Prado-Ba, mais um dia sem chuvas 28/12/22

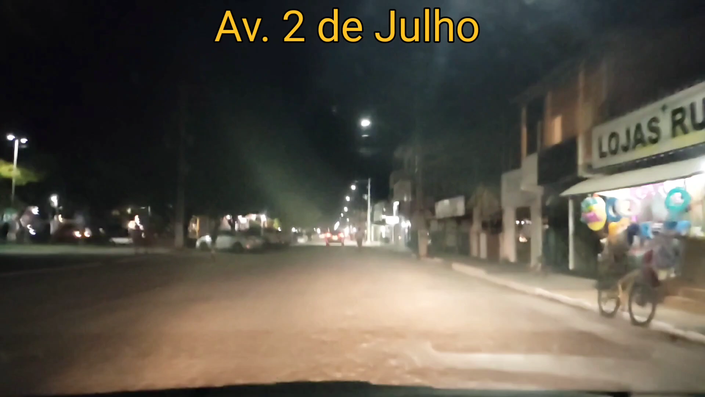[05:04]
Quem vai pra Praça Redonda. Quem vai pra Praça da Matriz. Esse é o caminho aqui, ó. Avenida 2 de Julho. Quem vai pro centro.
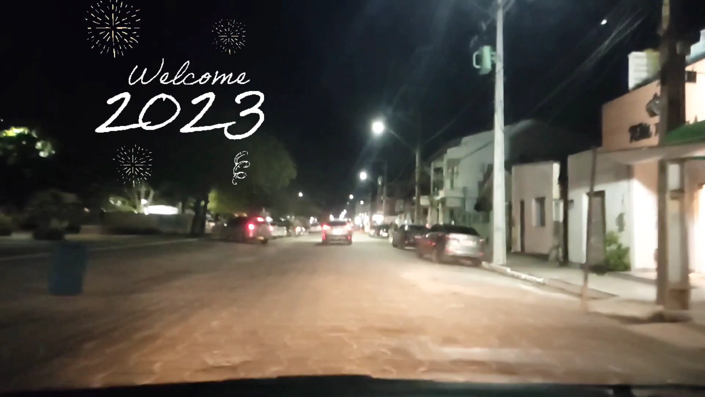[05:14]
Quem vai pra Praça da Matriz. É tudo aqui. O caminho é esse. Daqui a pouco você já não tem mais nenhuma vaga.
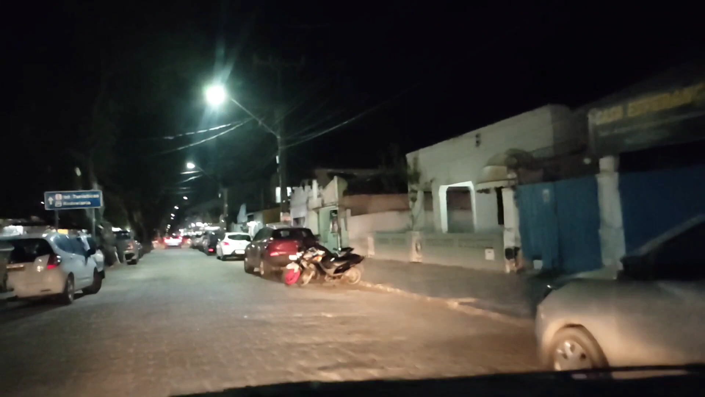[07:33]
É, aqui dá pra parar. Mas eu não vou parar aqui hoje não, gente. Por meio tempo eu vou pra casa. Casa. Eu vou pra casa. Sete e quarenta.